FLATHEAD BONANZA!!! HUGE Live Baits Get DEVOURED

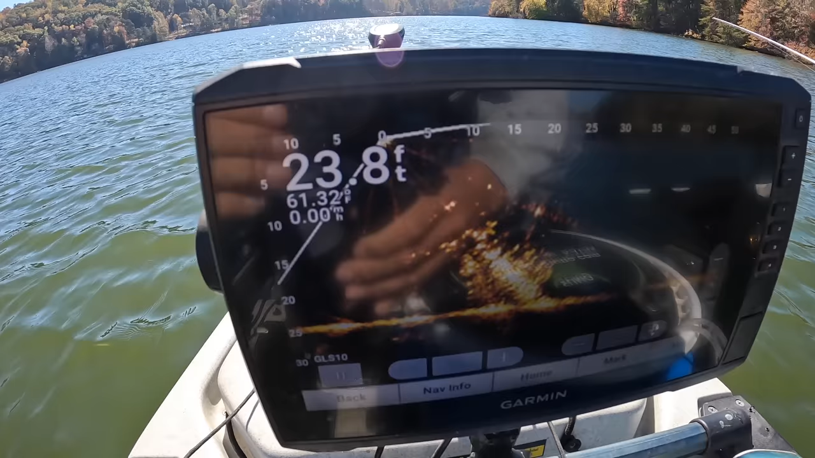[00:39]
On screen: depth 23.8 ft
camera here i know it's sunny day it's probably a glare but
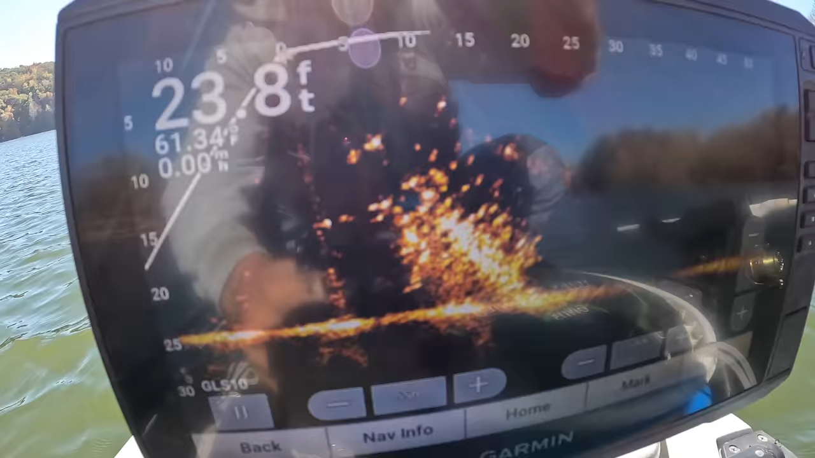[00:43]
On screen: depth 23.8 ft, water 61.34°F
that brush pile right there is loaded with fish and what i assume is probably some crappies so i'm gonna throw a jig down there try to get us
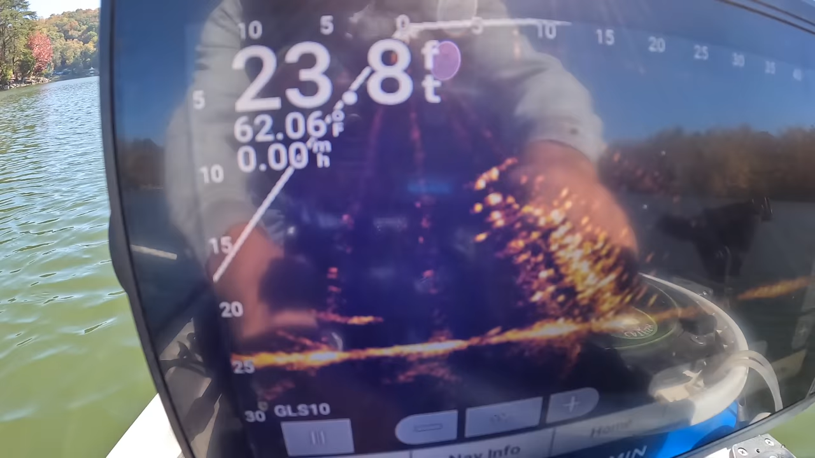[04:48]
On screen: depth 23.8 ft
so for the number of casts i've made i'm really not getting
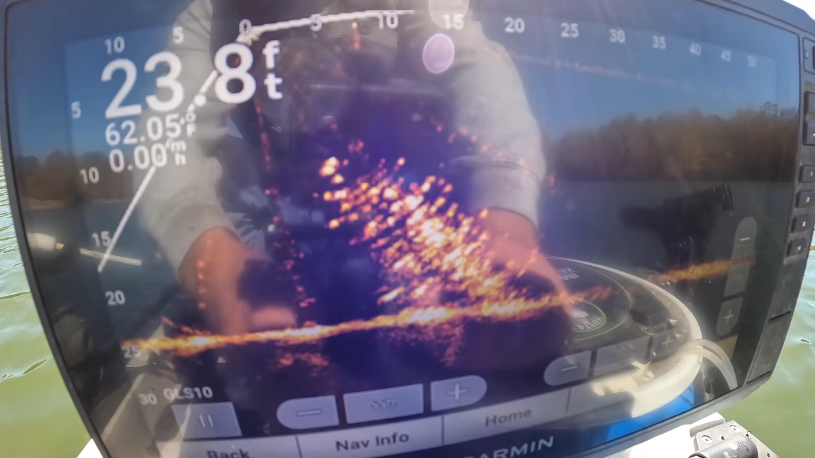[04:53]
On screen: depth 23.8 ft
a lot of action but there's a variety of fish there i mean that's channel cat yellow bass and crappie now